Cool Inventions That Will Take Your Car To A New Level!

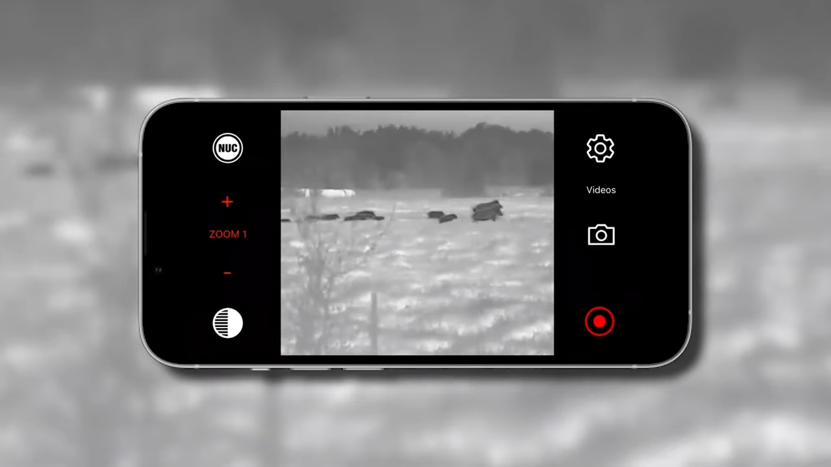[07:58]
With the ability to see predators, farm animals, pedestrians,
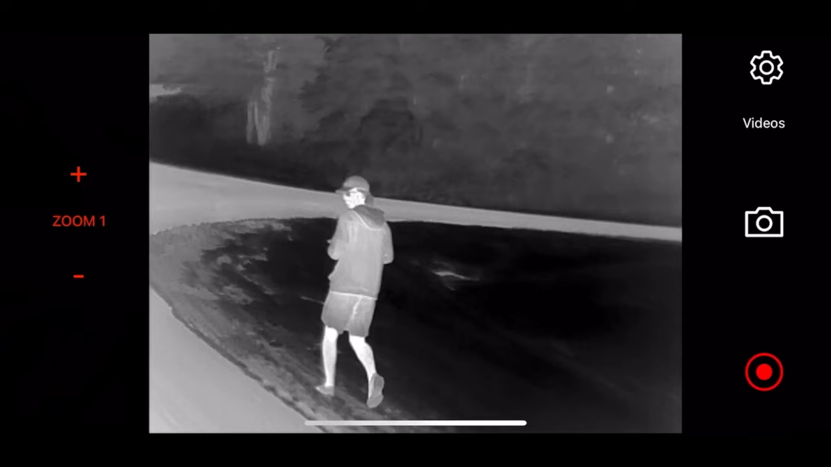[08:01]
and objects on the road in darkness, rain, snow,